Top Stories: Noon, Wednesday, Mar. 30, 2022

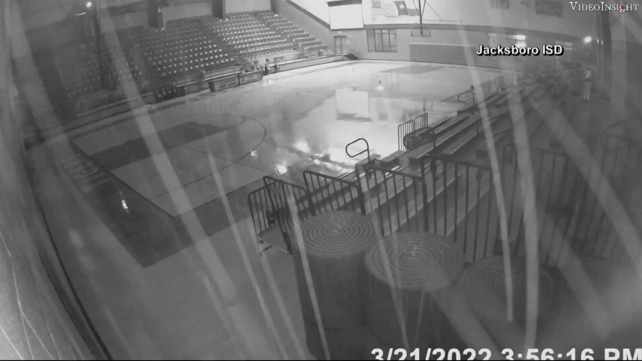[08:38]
We see these other camera shots that show the tornado blasting through the walls of a couple of gyms that also tore up a football field.